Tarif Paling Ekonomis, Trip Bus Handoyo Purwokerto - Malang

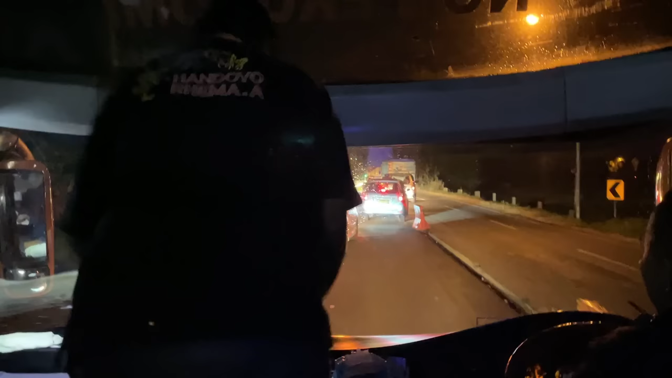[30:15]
Nah, sekarang kita melewati proyek pengerjaan jalan di daerah Pengasih, Kabupaten Kulon Progo, Daerah Istimewa Yogyakarta.
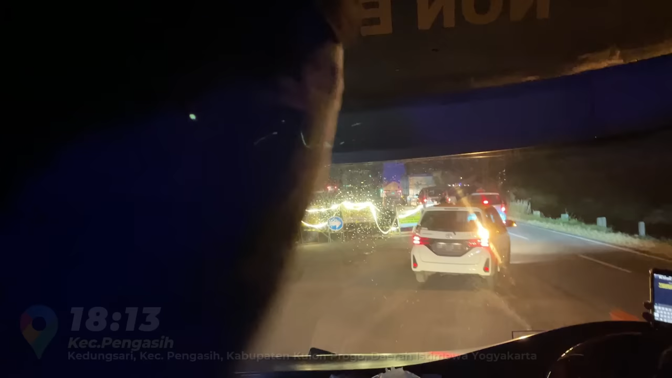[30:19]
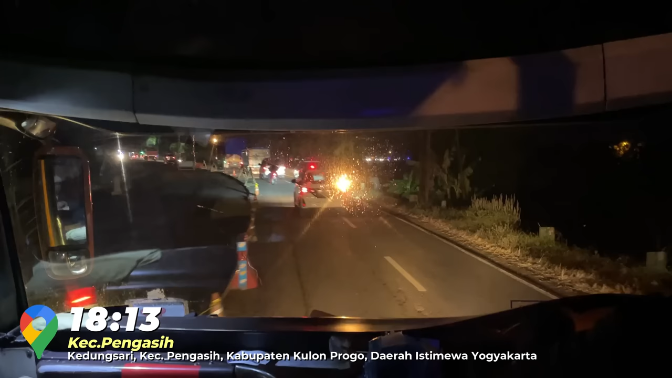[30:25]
Jadi emang di lintas selatan ini terkenal dengan proyek pengerjaan jalan yang abadi gitu ya, ada aja kayaknya. Dan ini tuh benar-benar menyebabkan kemacetan yang lumayan panjang gitu.
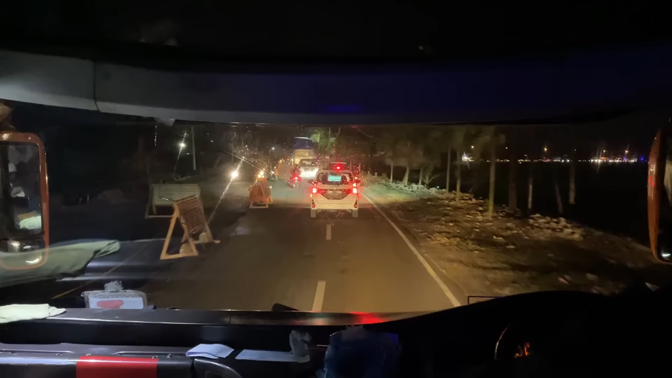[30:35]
Ya, semoga aja cepat kelar dah proyek pengerjaan jalannya, biar perjalanan semakin lancar dan mantap. Nah, ini macet banget di daerah Sentolo nih.
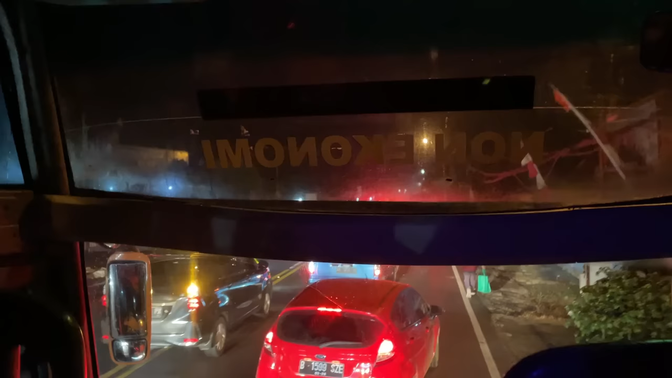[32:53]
Proyek abadi. Kayak tadi tuh di mana ya? Ternyata masih ada cor-coran gitu. Nah, ini juga nih ditutup jalanan nih.
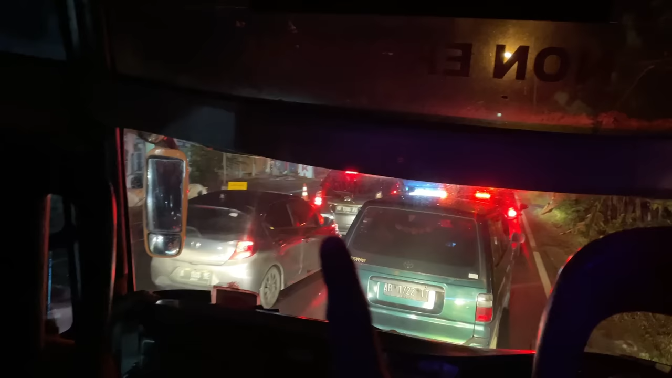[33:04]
Ada pengerjaan jalan kayaknya. Oh ya, ada galian.
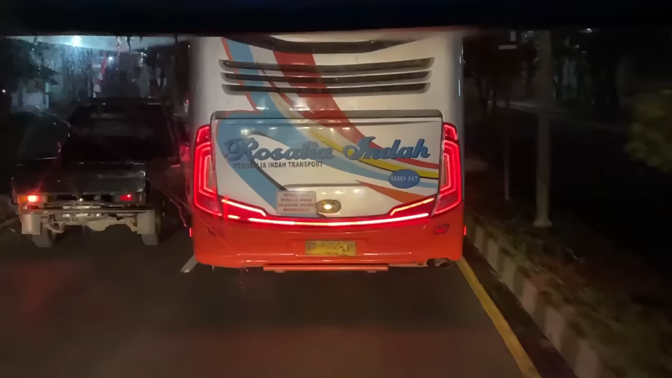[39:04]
Nah, menurut informasi yang saya gali, bus Rosalia SHD317 ini rutenya dari Purwokerto ke Malang, tapi dia via Kediri dan Blitar.
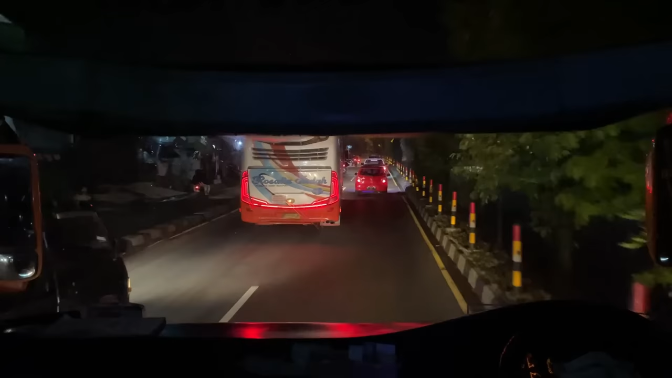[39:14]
Nah, kalau bis kita ini kan lewatnya Mojosari, Mojokerto, jadi nggak lewat Kediri Blitar nih kalau bis Handoyo yang kita naik ini.